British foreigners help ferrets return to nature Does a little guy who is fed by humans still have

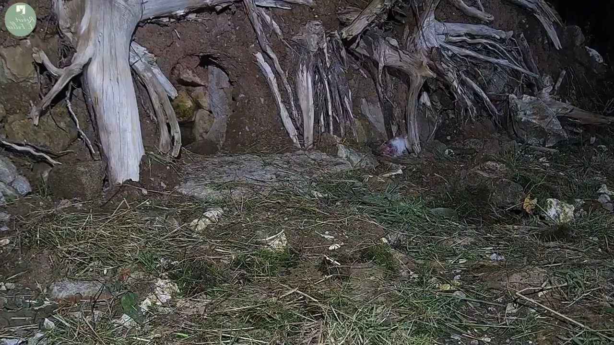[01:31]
Just after dark I noticed a nose peeking out of the set. Stuart was first to appear, sniffing around at the entrance. Eventually she takes her first cautious steps into the wild. Both stoats are becoming more confident, but we're still using the shelter of the set, and dash back in for safety.
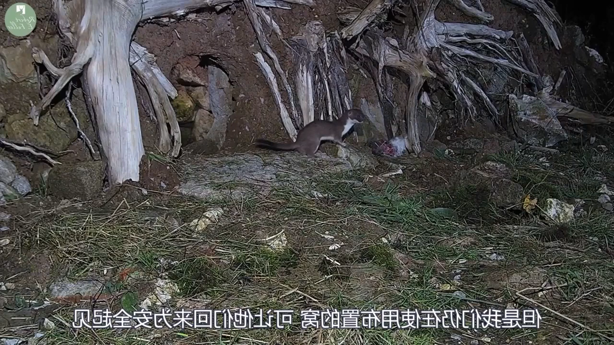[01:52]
Whisper and Stuart stayed in and around the enclosure for about a week before setting off for their new life in the wild.